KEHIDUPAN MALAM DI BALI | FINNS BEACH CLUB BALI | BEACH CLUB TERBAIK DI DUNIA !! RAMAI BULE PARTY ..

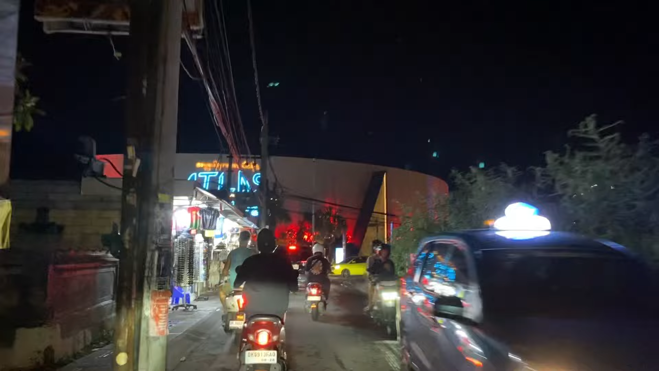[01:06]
Halo guys, welcome back to my channel.
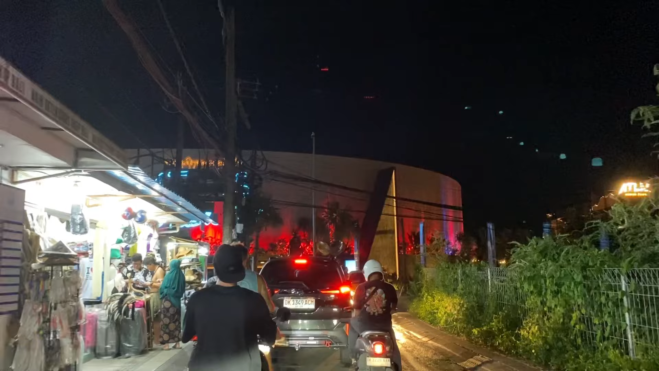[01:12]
Malam ini aku akan ajak kalian jalan-jalan melihat situasi dan kondisi terkini di salah satu beach club yang sangat terkenal di kawasan Canggu, Bali. Vince Beach Club Bali merupakan beach club terbaik di dunia yang terletak tepatnya di pantai Berawa, Canggu, Bali.